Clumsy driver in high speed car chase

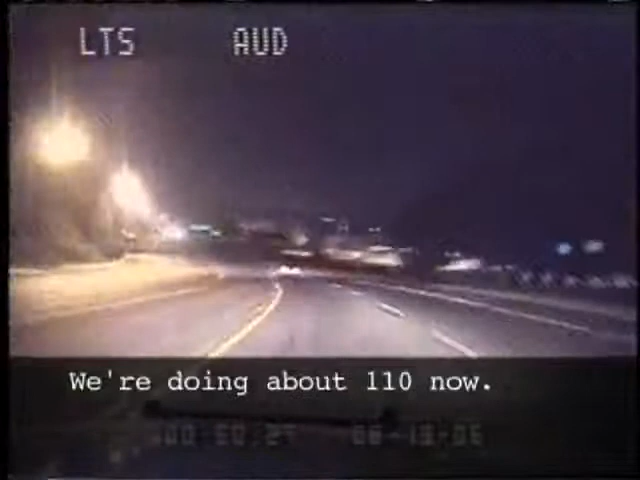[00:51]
We're going about 110 now. But before long, he's making another unusual decision, when he pulls a sharp left and makes the first of what will prove to be several intimate encounters with the roadside barrier.